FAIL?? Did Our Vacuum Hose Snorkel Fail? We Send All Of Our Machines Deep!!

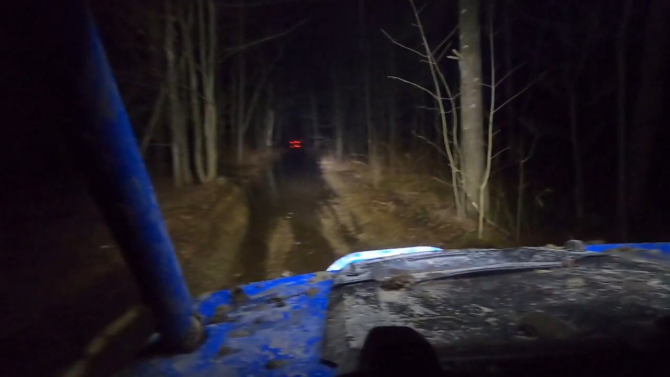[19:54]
Well, this turned into a bit of a night ride, if I can't see me. On our way back.